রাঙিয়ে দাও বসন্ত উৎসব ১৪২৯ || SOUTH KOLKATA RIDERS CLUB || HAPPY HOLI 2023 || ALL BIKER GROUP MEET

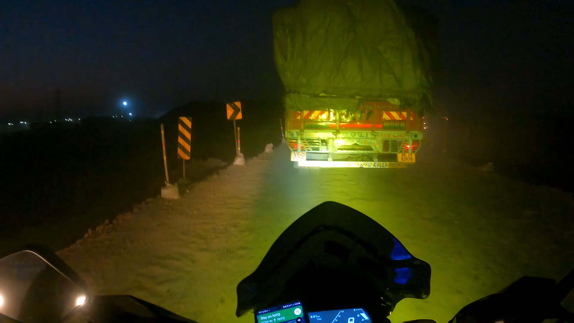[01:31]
এরকম অফরোডিং প্রচুর খতরনাক রাস্তা আর প্রচুর ধুলো, সামনে থেকে কিচ্ছু দেখা দেখতে পাবে না এতটা ধুলো।
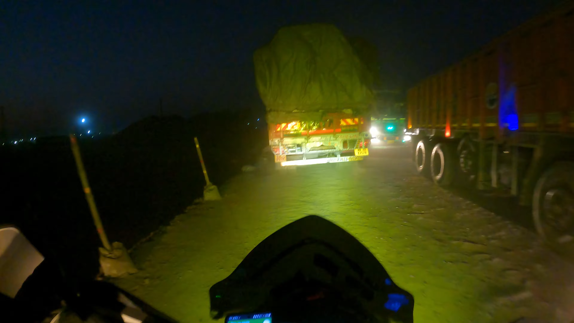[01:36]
একটা গাড়ি সামনে থেকে আসলেও বোঝা যাবে না যে সামনে গাড়ি আছে, এতটা ধুলো হওয়ার কারণে। মানে হোলির আগেই এরকম হোলি, মানে রং সে রং কেনা লাগছে না, এতটা অবস্থা খারাপ।